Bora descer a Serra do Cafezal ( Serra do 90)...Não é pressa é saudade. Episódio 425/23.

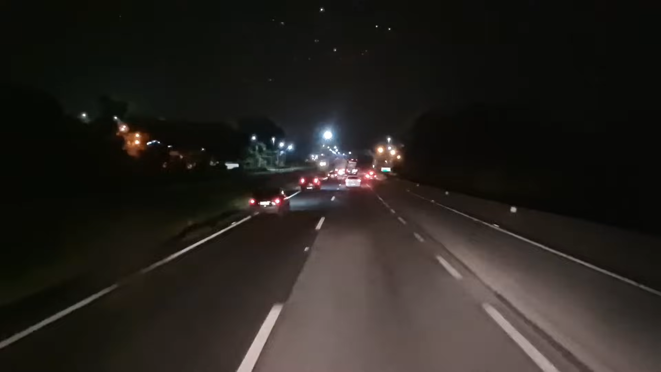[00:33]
Meia-noite 17. Cheguei por volta de 11 horas ali na Régis Bittencourt. Era pra ter chegado antes. Desde o Rodoanel já pegamos tudo lento, tudo parado. Pra chegar no, na Régis Bittencourt, tudo lento, tudo devagar, devagarote, devagar, quase parando.
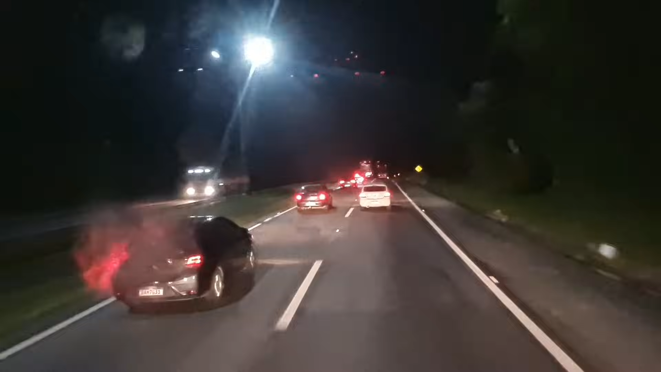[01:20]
São Lourenço da Serra ali. Um pouquinho depois do pedágio ali começou a dar uma desenvolvida, mas o movimento tá intenso, tanto de automóveis quanto de caminhões. Estamos quase começando, daqui a pouquinho vamos começar a descer a Serra do Cafezal, a Serra do 90. São não, é né? Agora é meia-noite e 19, ou são 20, 0 hora, 19 minutos. A qualquer momento fica lento o trânsito de novo.
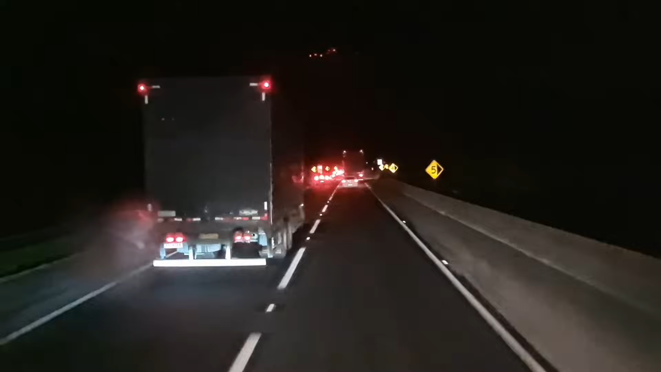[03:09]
Comi um salgado ali. Peguei umas balinhas, um negocinho para ir comendo aqui, para ir distraindo, né? Minha intenção era de parar e dormir até umas 3, 4 horas da manhã. Chegar lá por umas 9, 10 horas da manhã em Curitiba. Mas talvez eu ache lugar para fazer uma parada só lá no pé da Serra do Azeite.
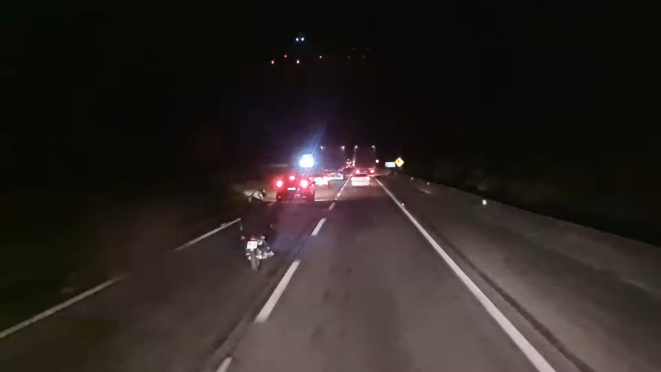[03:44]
Ou seja, a gente vai descer a Serra do Cafezal. Parece que tá suja a lente ali, o caminhão. Jogar uma água aqui para dar uma limpada.
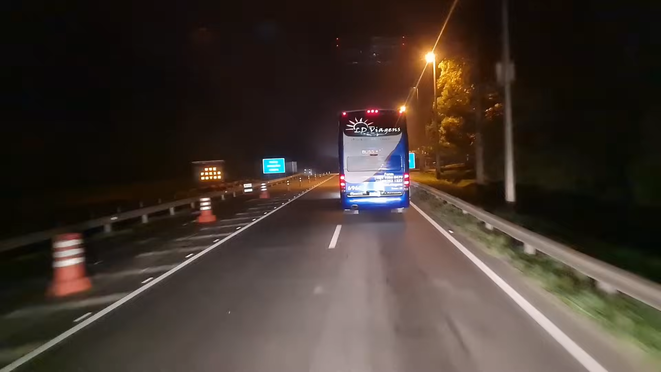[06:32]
E eu tô indo no mesmo ritmo do ônibus aqui, ó. Andando ali a faixa de 60, 65, 70, às vezes um pouquinho mais. Quando ele sai para ultrapassar, eu saio junto. Só se não der mesmo.
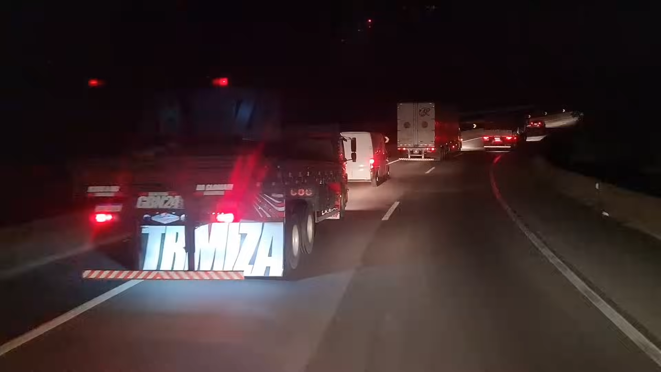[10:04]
Curvando assim para a direita, você perde a visão aqui, você perde a visão, aí não dá para ultrapassar. Você não sabe se tem um automóvel, algum caminhão do teu lado esquerdo aqui. pros dois lados. Se você estiver fazendo uma curva para a direita, você perde a visão do lado esquerdo. Se você estiver fazendo uma curva para a esquerda, você perde a visão do lado direito.
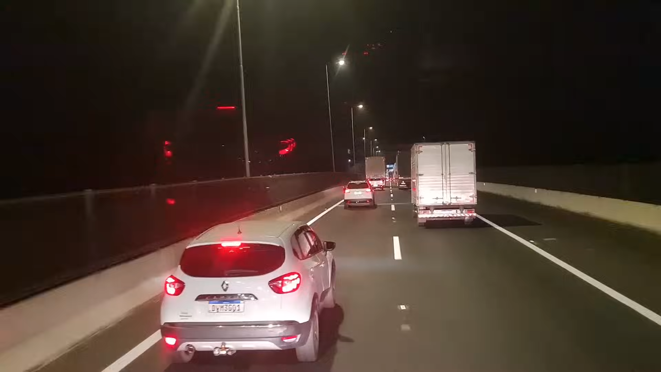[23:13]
Eu fazia a hora que eu não pegava tanto movimento assim, ainda mais esse horário, descendo a serra aqui.